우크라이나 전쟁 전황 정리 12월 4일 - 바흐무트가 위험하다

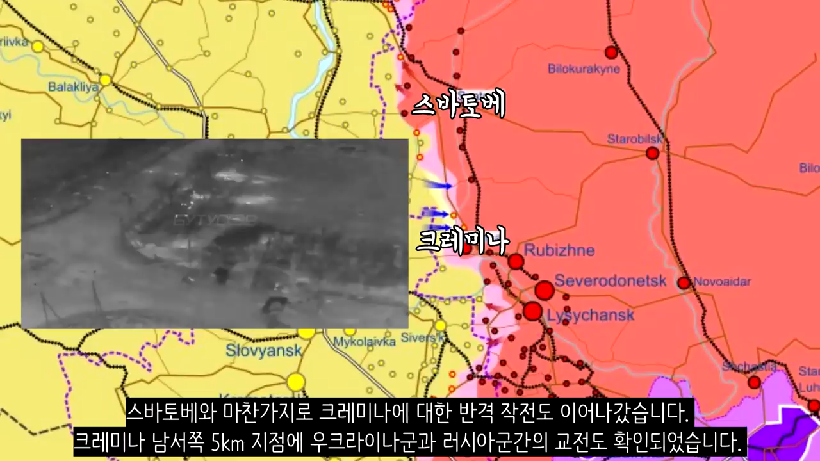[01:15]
크레미나 남서쪽 5km 지점에 우캐온군과 러시아군 간의 교전도 확인되었습니다.
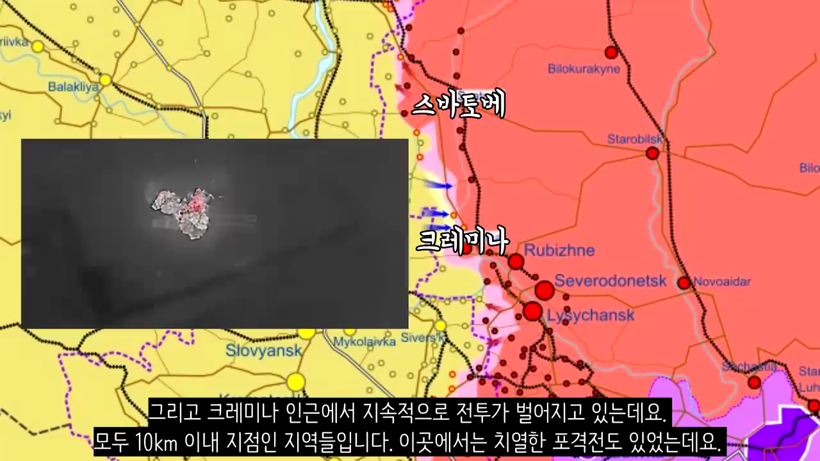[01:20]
그리고 크레미나 인근에서 지속적으로 전투가 벌어지고 있는데요. 모두 10km 이내의 지점인 지역들입니다. 이곳에서는 시열한 폭격전도 있었는데요.
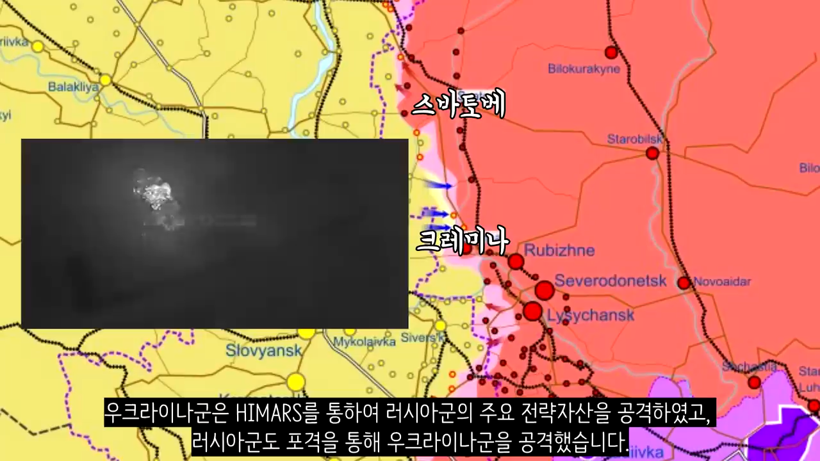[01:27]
우캐온은 하이말스를 통하여 러시아군의 주요 전략 자산을 공격하였고 러시아군도 폭격을 통해 우캐온을 공격했습니다.